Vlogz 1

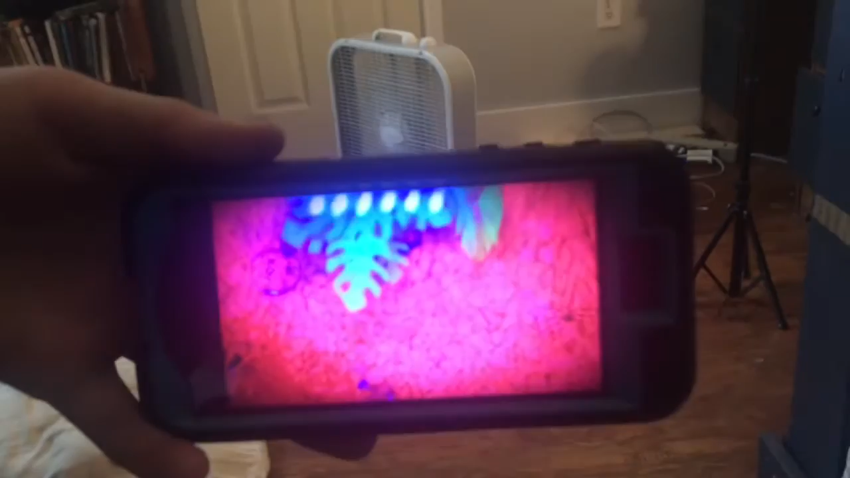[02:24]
It's because of the way it's recording. Looks like how the predator sees.